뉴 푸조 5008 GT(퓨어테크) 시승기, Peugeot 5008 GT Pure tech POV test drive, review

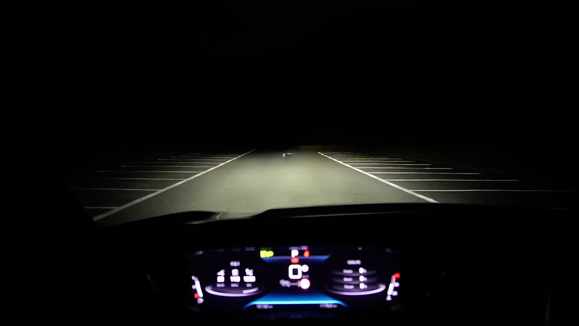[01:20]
광원의 폭보다는 초점이 잘 맞고 직진성이 상대적으로 좀 더 좋아 보입니다. 상하향의 변동폭도 제법 큰 편이고요. 상향원으로 전환을 했을 때에 초점이 또렷하게 유지되는 장점이 있습니다. 상향등과 하향등 그리고 비상등까지 모두 다 점등시킨 상태입니다.
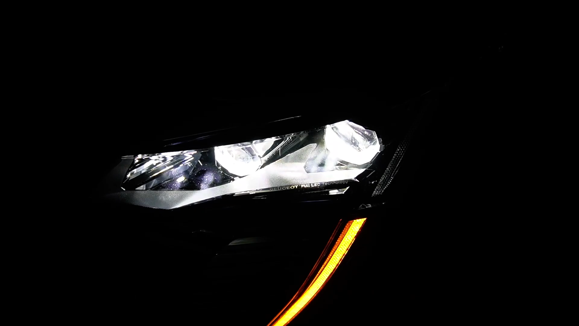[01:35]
DRL은 방향지시등과 그 기능을 같이 하고 있고요. 바깥쪽 거울 커버에도 LED로 방향지시등 챙겨뒀습니다.
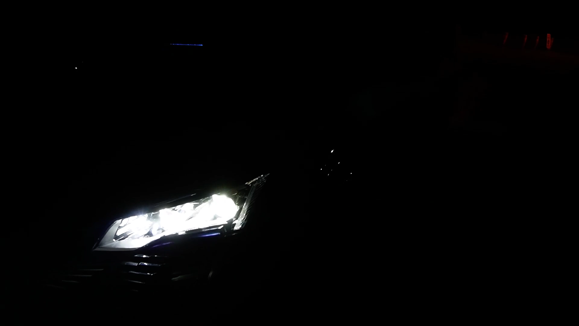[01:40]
별도의 안개등 구성은 없고요. 아래쪽에 잔상도 거슬리는 건 없고 다시 한번 말씀드리지만 광원의 폭보다는 이 직진성 그리고 초점이 아주 또렷하고 좋습니다.
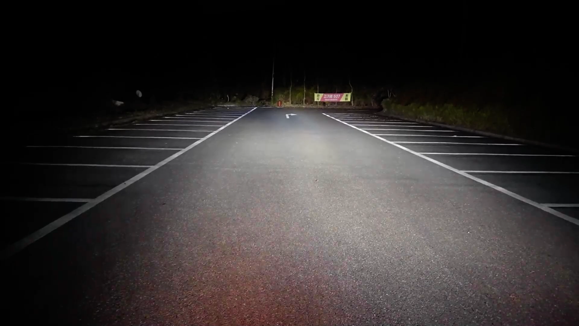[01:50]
코너링 램프가 생각보다 밝은 편이고요. 이렇게 그리고 좌우측에 빠릿빠릿하게 반응을 해주니까 밝기도
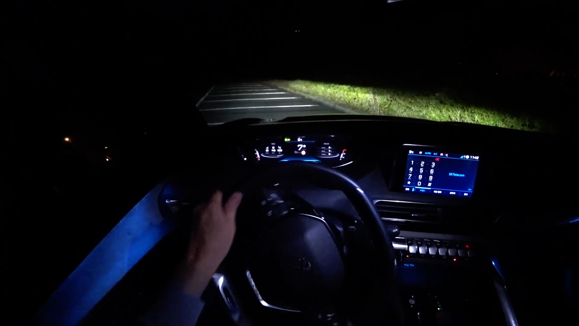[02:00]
밝지만 자연스럽게 코너링을 돌아 나갈 때 이렇게 밝혀주는 부분이 생각보다 굉장히 좀 밝고 기능면에서도 빠릿빠릿하게 스티어링 반응하고 같이 움직여주니까 야간 운전에 도움이 많이 됩니다. 테일라이트는 3D LED 타입이고요.